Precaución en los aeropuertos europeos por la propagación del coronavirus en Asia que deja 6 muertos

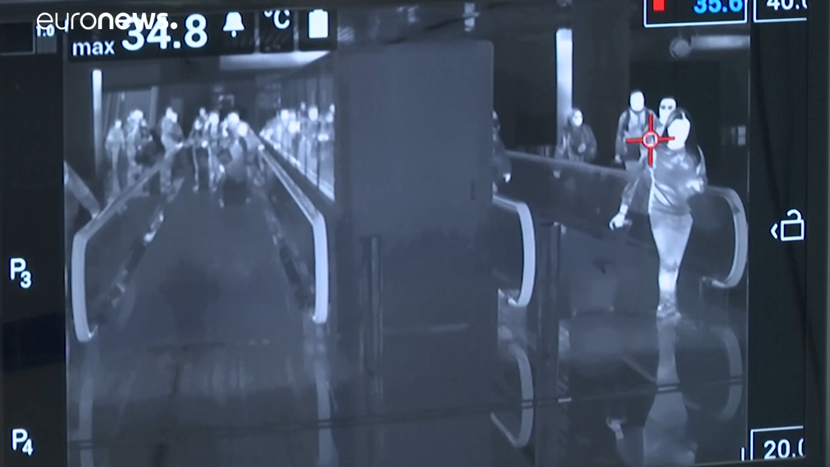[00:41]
On screen: max 34.8°C
Varios países han comenzado a realizar controles de la temperatura corporal en los aeropuertos y estaciones para
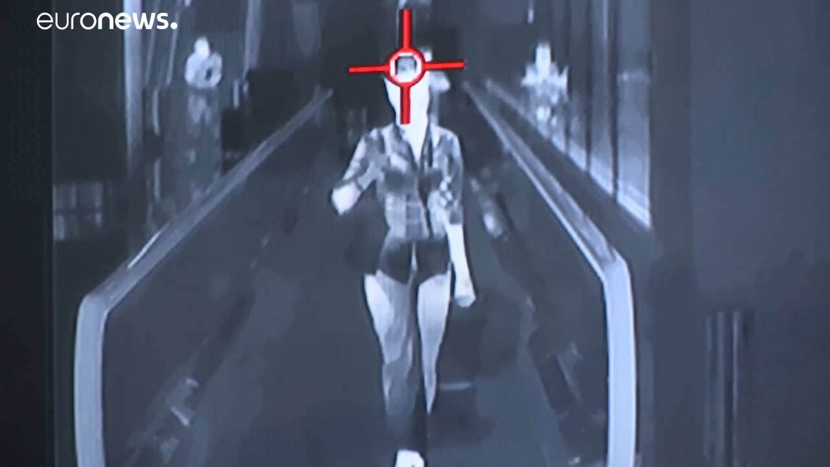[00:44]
detectar a las personas portadoras de esta llamada neumonía de Wuhan, que ha enfermado a más de 290 personas en China.